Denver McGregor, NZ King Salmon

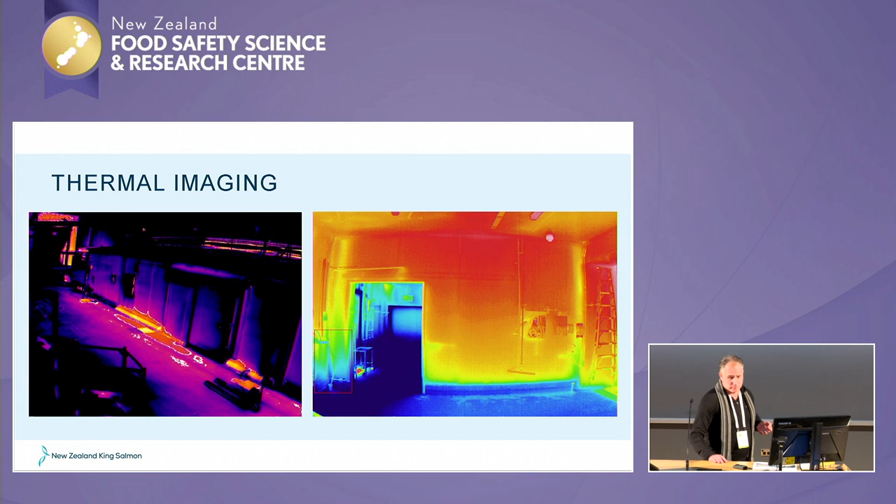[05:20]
As I mentioned we had a fairly old plant it was 25 to 30 years old so we started using that to help us. This is an example on inside a chiller.